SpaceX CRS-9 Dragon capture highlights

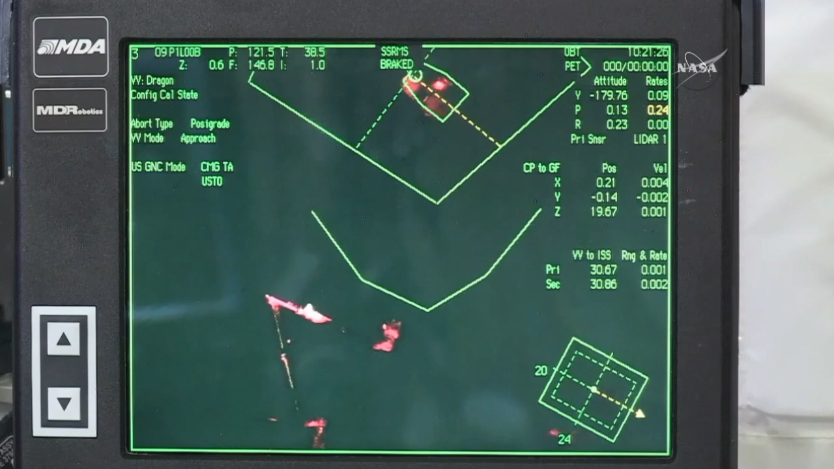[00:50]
Okay, Houston copies. Approach of the Dragon cargo vehicle to the International Space Station has commenced from the 30 meter mark now closing in. You can see it's slowly drifting towards the capture position where the station's robotic arm sits.